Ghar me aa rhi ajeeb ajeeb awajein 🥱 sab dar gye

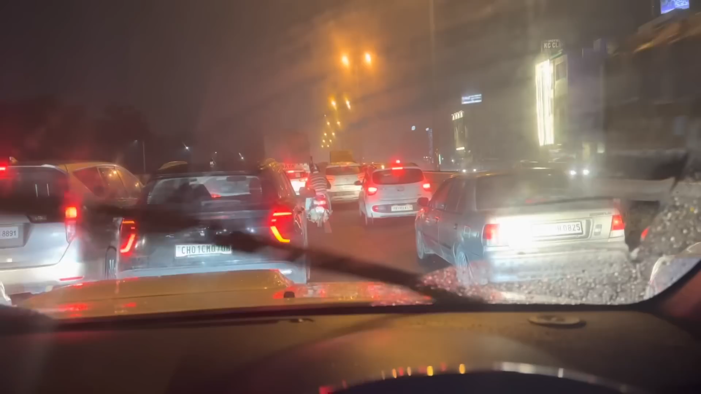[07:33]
बारिश के साथ साथ जाम, तो पकड़ पकड़ पकड़ जाम खुल गया पकड़ो पकड़ो जाम खुल गया है।